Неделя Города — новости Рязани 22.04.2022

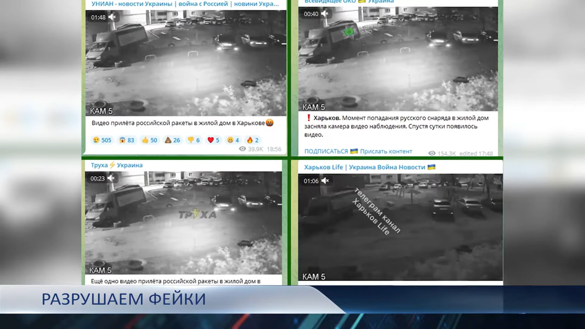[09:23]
Момент попадания русского снаряда в жилой дом. С такими заголовками украинские интернет-ресурсы выложили видео, на котором после яркой вспышки перед камерой что-то мельтешит.
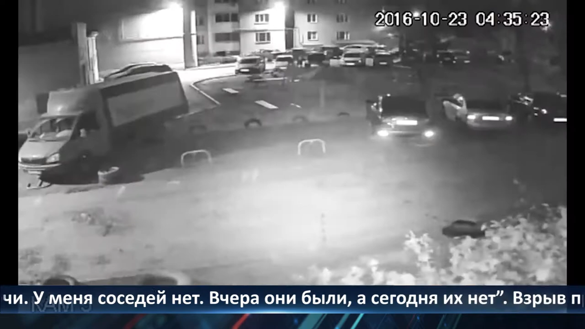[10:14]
Взрыв прогремел в 4.36 утра по адресу 1-й осенний переулок, дом 4. В 4.44 на место трагедии прибыла аварийная служба газа и сотрудники МЧС.